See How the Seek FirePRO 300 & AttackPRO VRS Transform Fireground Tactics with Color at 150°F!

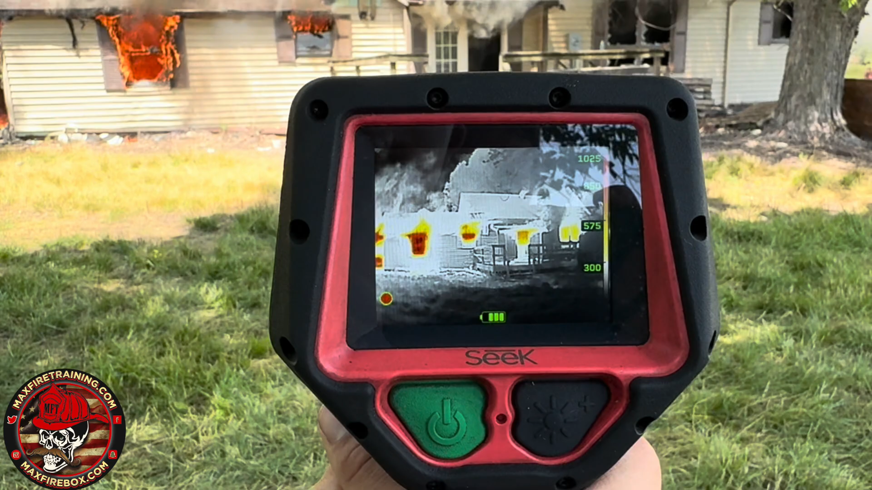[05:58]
What you can do is you can switch it. I'm going to hold the button here for about two seconds.